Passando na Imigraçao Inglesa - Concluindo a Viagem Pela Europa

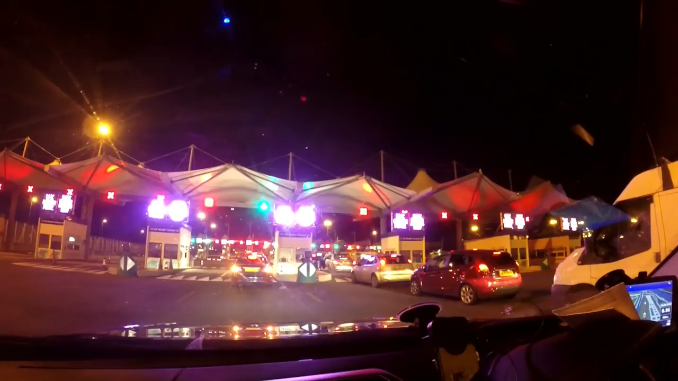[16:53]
Chegamos no porto. Acabei de passar aqui, ó. Tava no telefone agora, mas acabei de passar o controle francês. Agora vamos passar o controle British. Tá escrito aí, ó, UK Border Force.
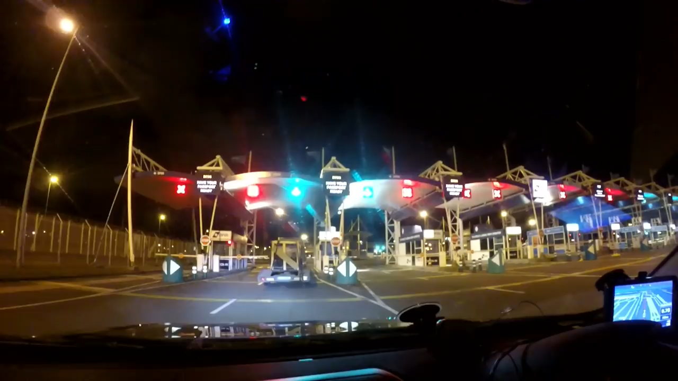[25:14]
Será que eu posso pegar até o lado de lá, né? Os dois lados aqui tá aberto.